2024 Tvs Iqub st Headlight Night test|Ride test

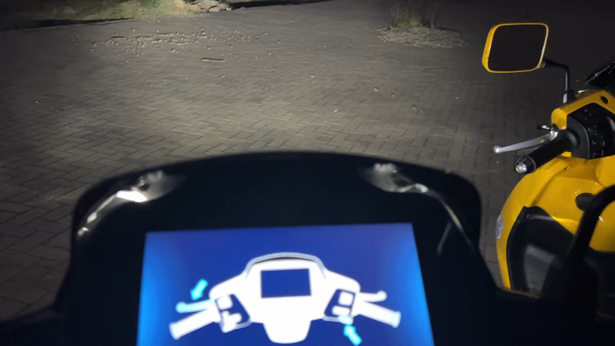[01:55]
तो इस वज़ा से यहाँ पर, यह बता आपना थोड़ा सा मुश्किल हो जाता है,
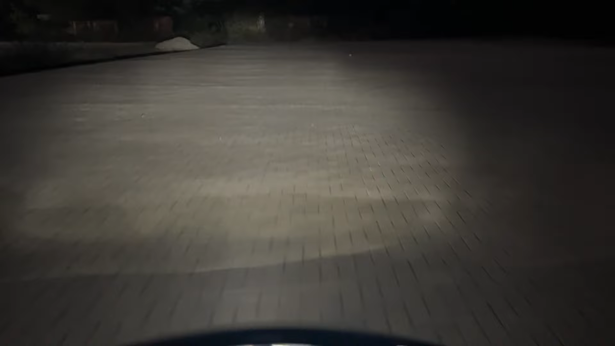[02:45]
तो ठीकी ठाक यहाँ पर आपको throw मिल जाता, और यहाँ पर सबसे चीचीज यह है, light कहाँ यहाँ पर काफी फैली-फैली सी नज़र आ जाती है, जैसे कि वो वाली IQ खड़ी है,